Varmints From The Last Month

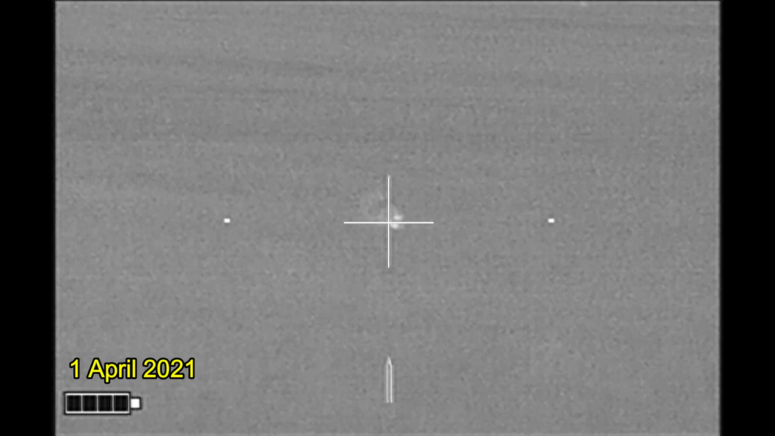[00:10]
videos from the last month that I'm finally putting together.
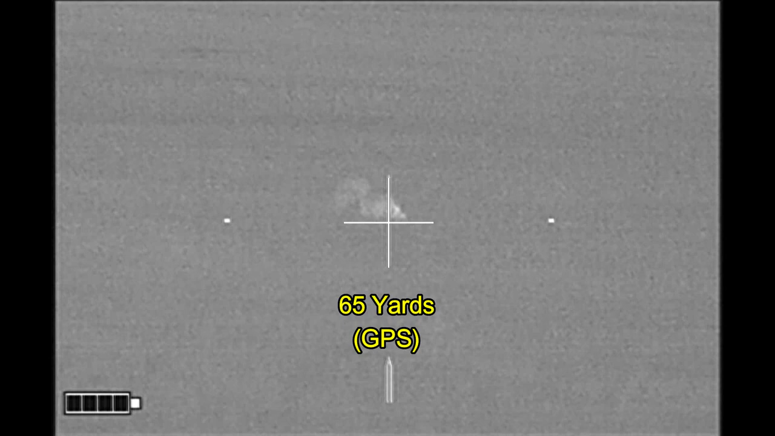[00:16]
This is a skunk out there about 65 yards.
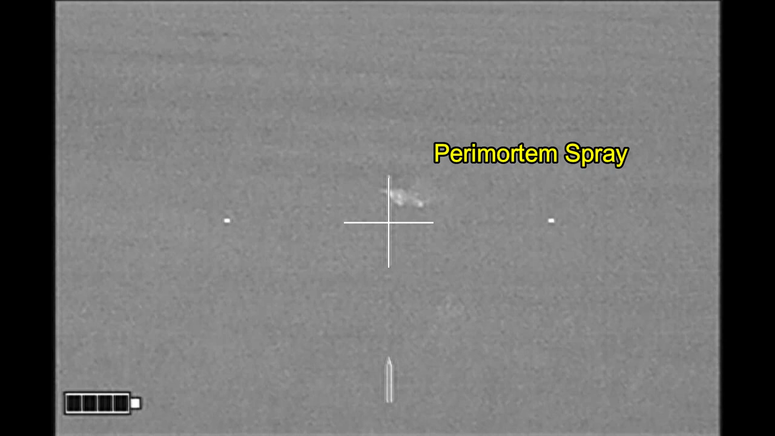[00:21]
And check out the paramortem spray, something that skunks often do at or about the time of death. They will spray, which this one is done.
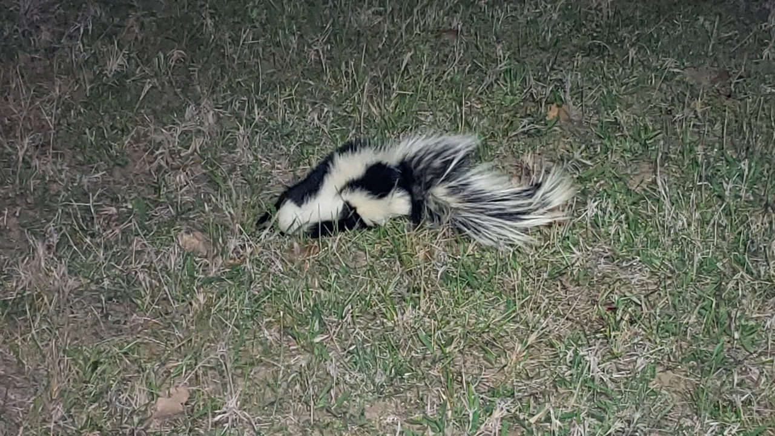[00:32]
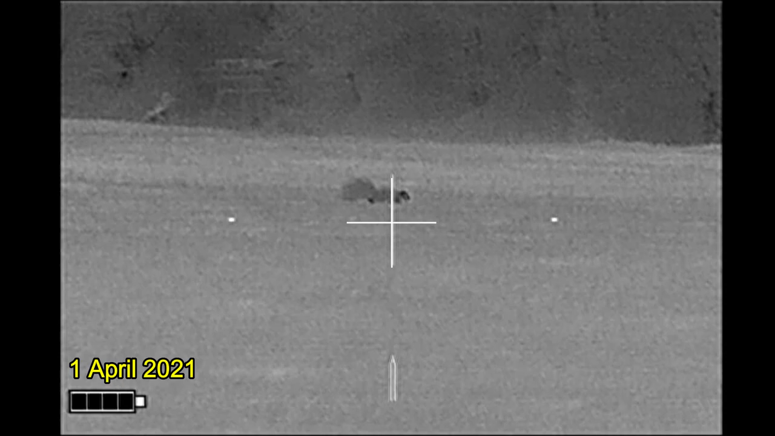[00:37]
On a much clearer night, on the 1st of April,
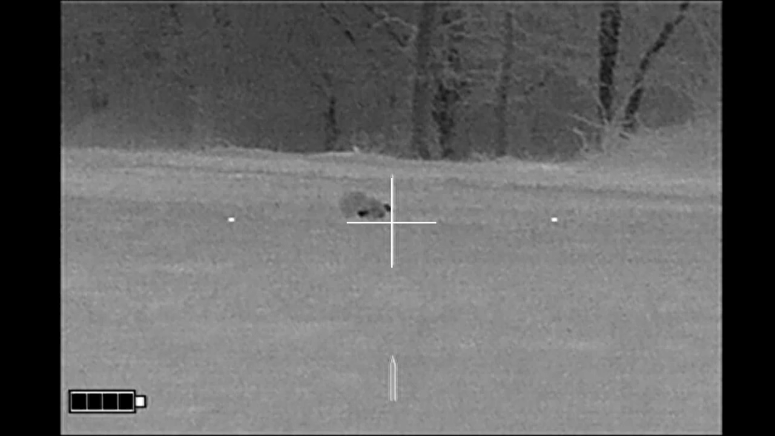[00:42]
I'm going to be taking aim at this skunk with the Lone Star Armory TX-15 Multipurpose Carbine Enhanced.
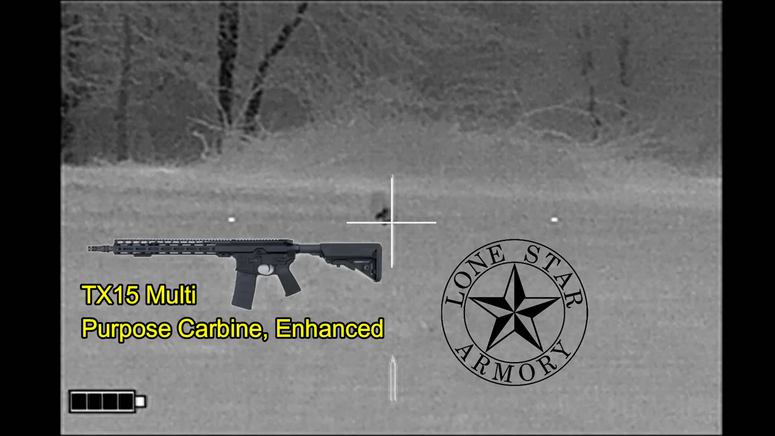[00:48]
And for these skunks, I'm going to be shooting Remington Cordlocked 120 grain bullets loaded by Druid
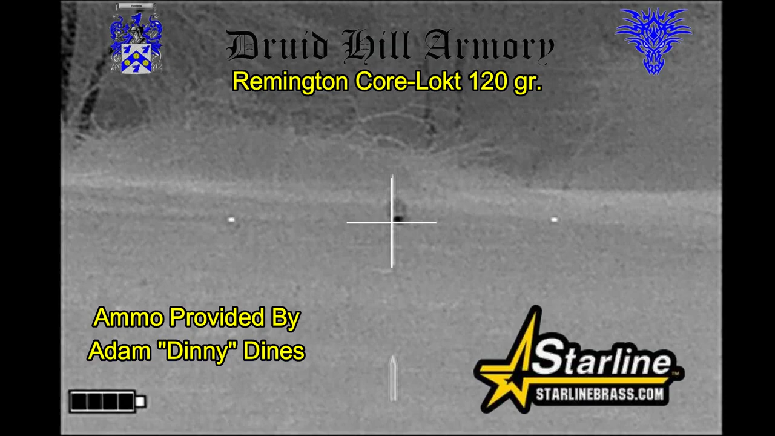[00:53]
Hill Armory in the Star Line Brass that my buddy Denny has provided for me.
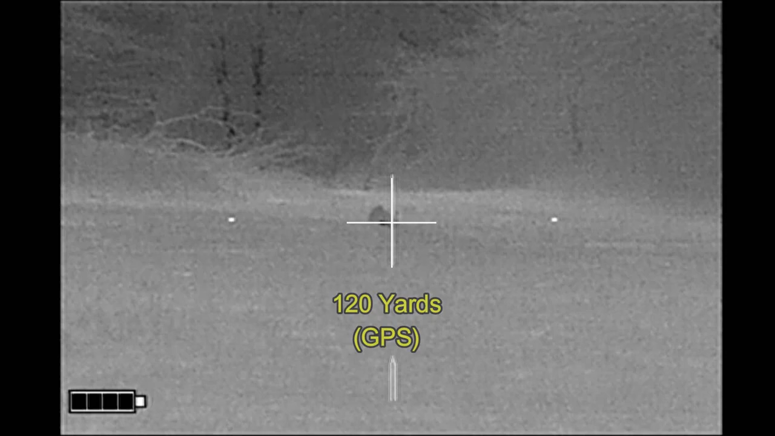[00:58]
Usually I don't double tap, but this time,
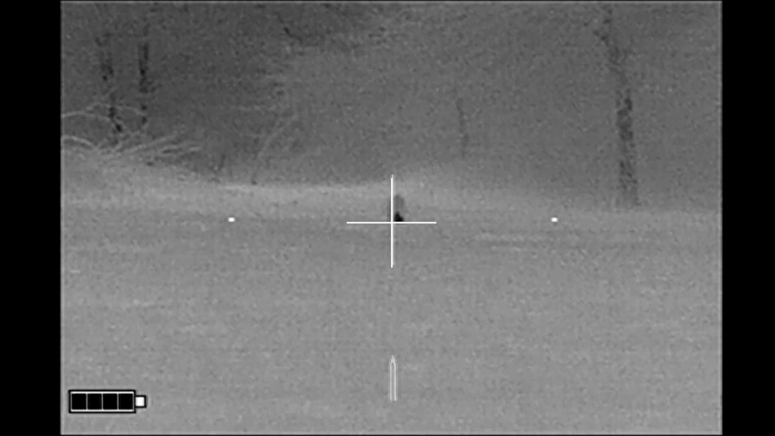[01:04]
I did. And here we have another skunk on the same night.
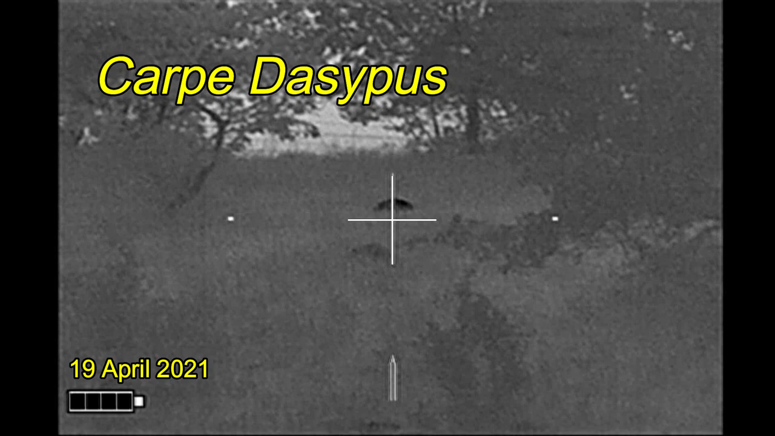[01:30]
I'm actually on this property to hunt beaver, but the line owner also has a problem with armadillos.
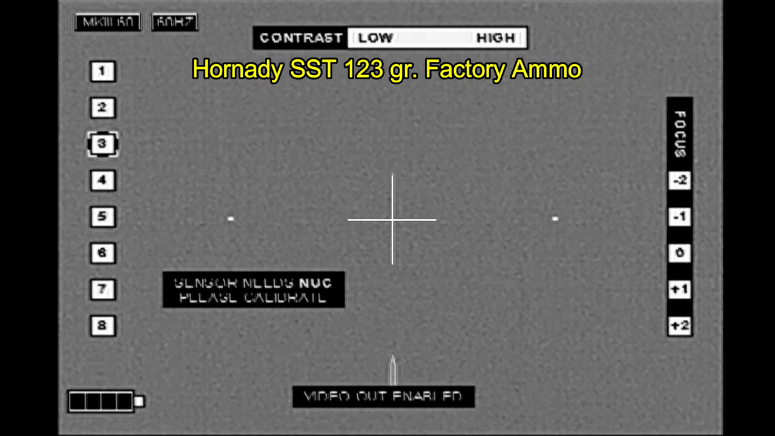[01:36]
And at this point, I've run out of the Remington Cordlocked Bullets loaded by Druid Hill Armory. And I'm shooting Horned DSST-123 grain factory ammunition.
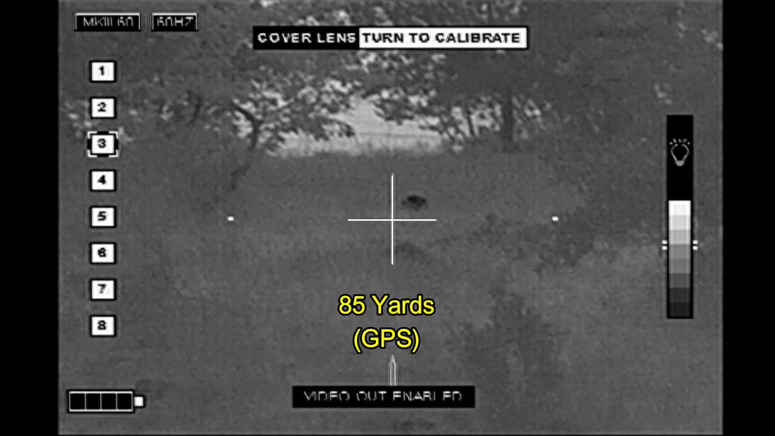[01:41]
I've got an armadillo out there at about 85 yards.
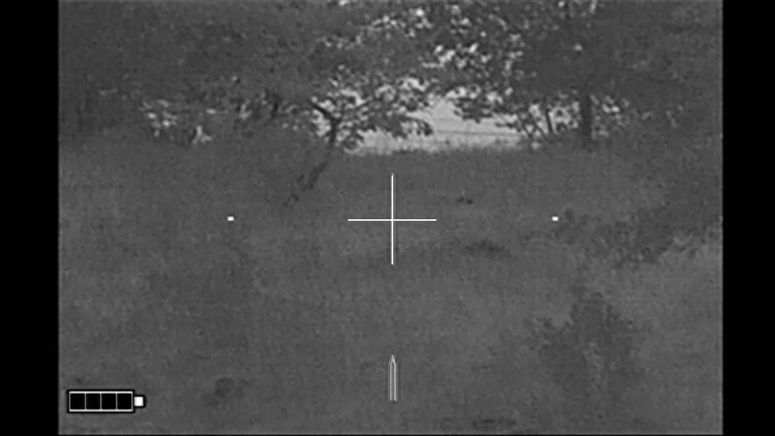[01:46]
And the reason why I'm on the property, carpet caster.
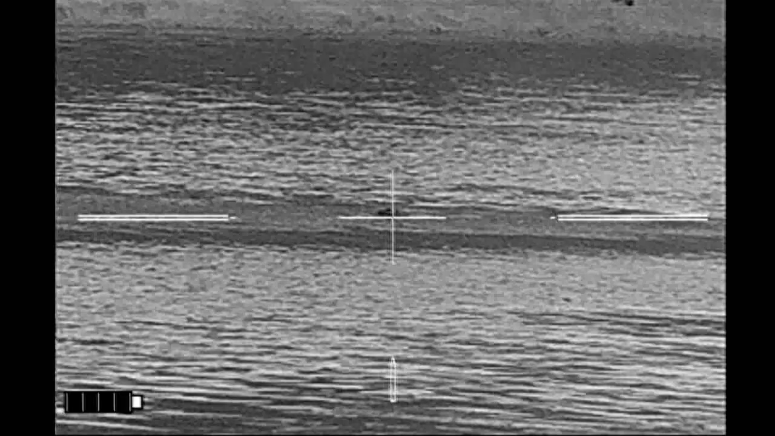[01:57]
I only saw one beaver this evening.
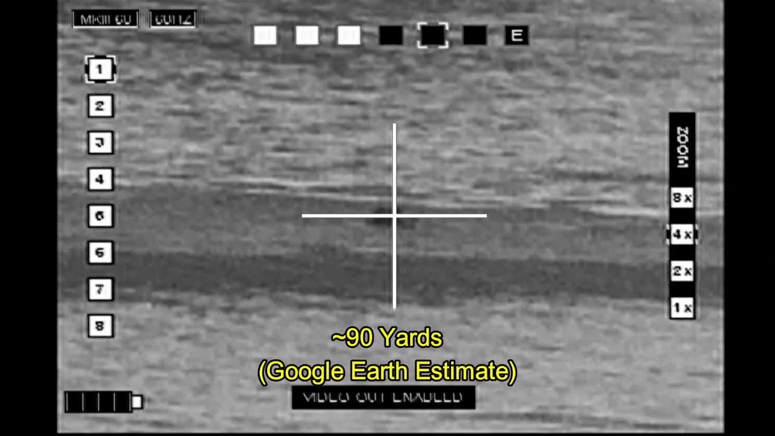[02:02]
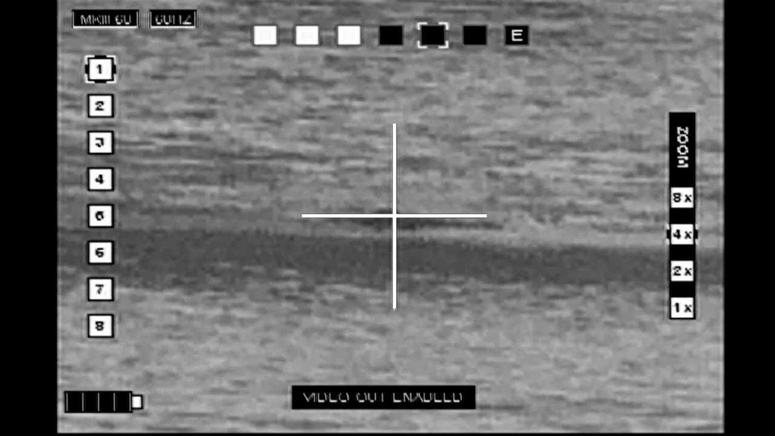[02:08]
The first shot went right over the top of the head, but the second shot did the job.
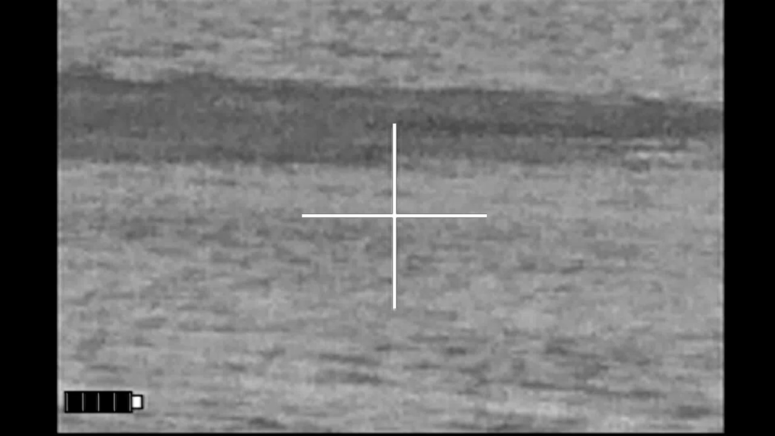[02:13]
I've got a body.
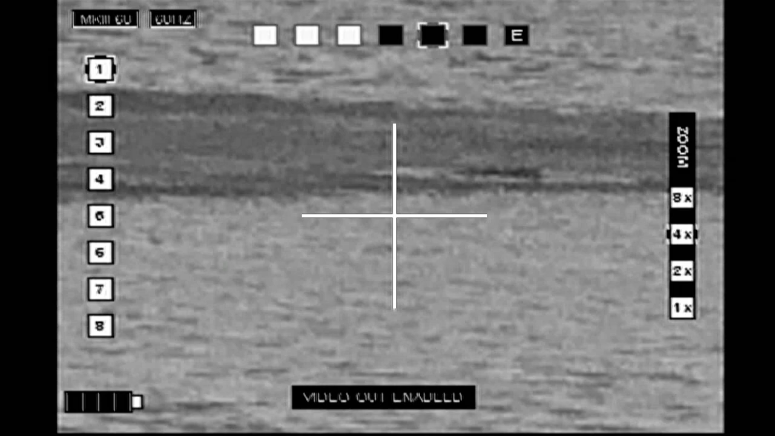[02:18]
There we go. And an upside down curly shuffle.
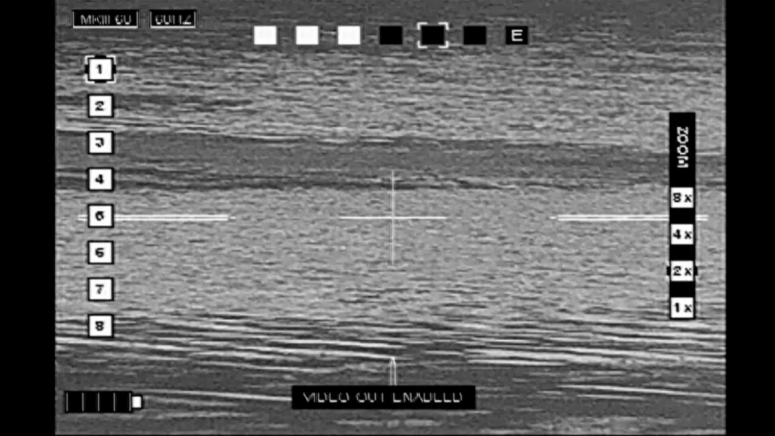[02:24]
And I thought this was really cool. I posed my rifle on what the landowner says is probably the largest boat arc tree in Texas, and I think he may be right.
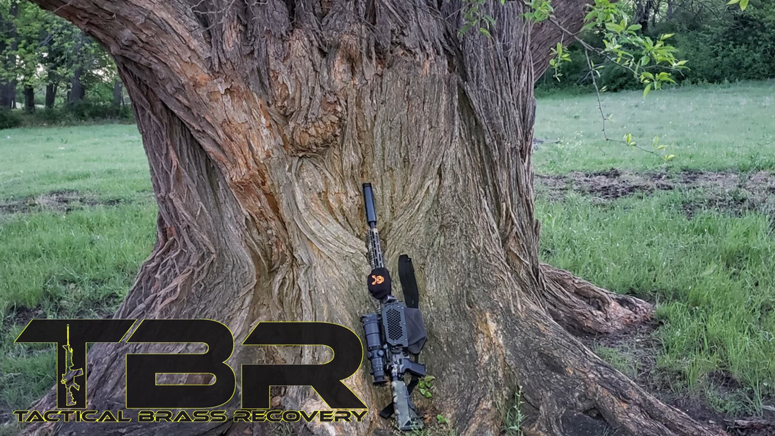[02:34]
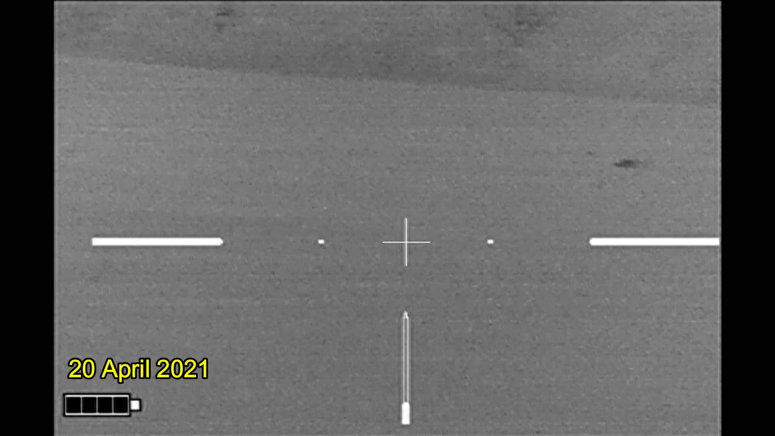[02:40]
And finally, a couple more skunks.
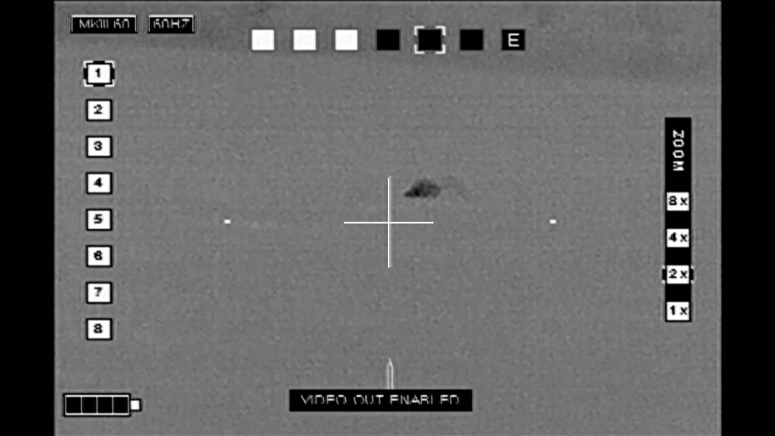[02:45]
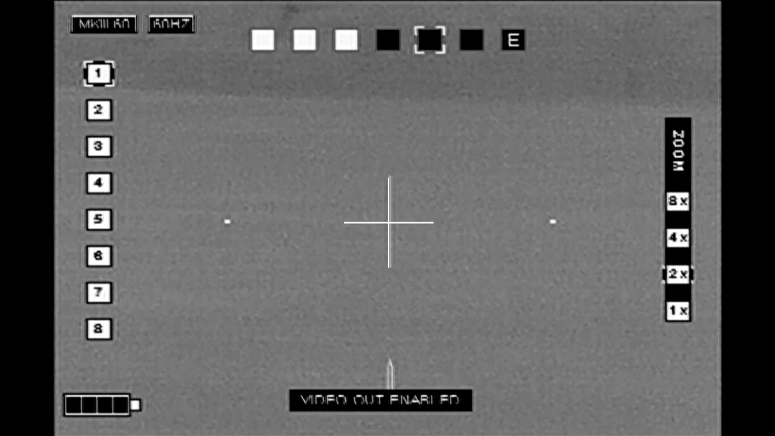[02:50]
Trying to figure out which one I want to take first. I want to go ahead and take the closer one first. Probably not the best decision, but that's how it worked out.
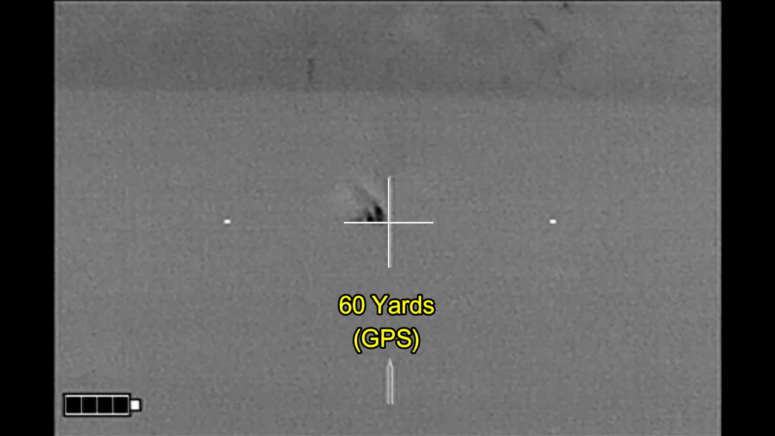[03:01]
That skunk's down. The second skunk does not react, fortunately.
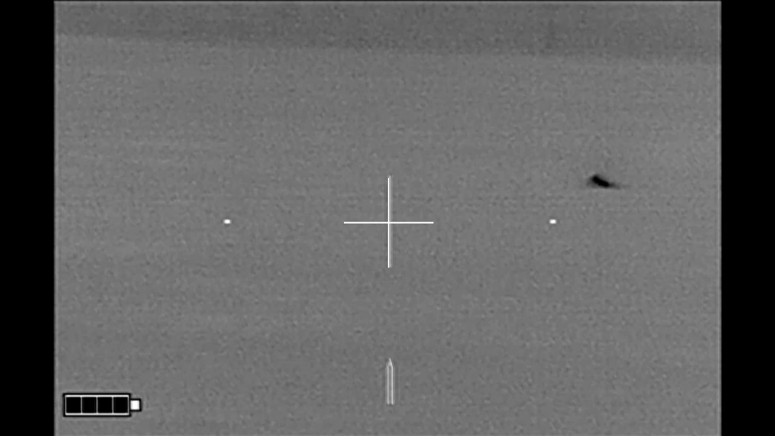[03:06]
And that one went just over the top, and he takes off. And I've tried shooting skunks on the run before.
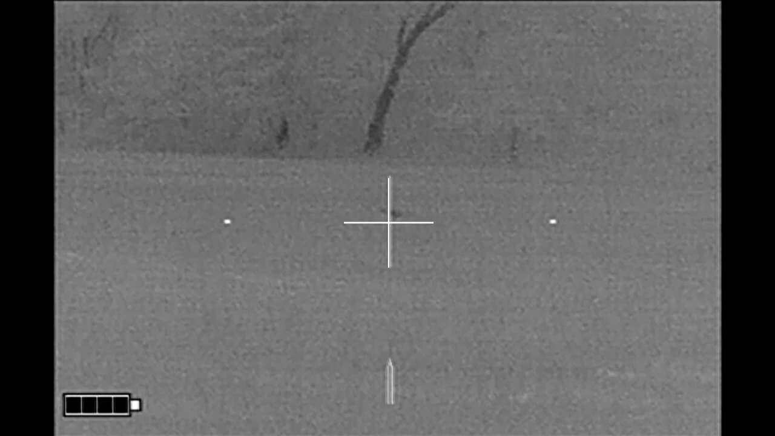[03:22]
They are a challenging target. I'm going to wait for him to slow down. And here he stops.
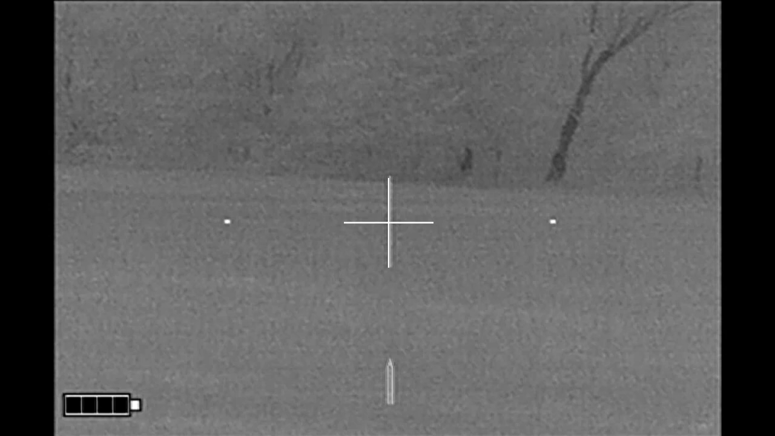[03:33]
And I drop him right there at 120 yards. So here's the 60-yard skunk. And the 120-yard skunk.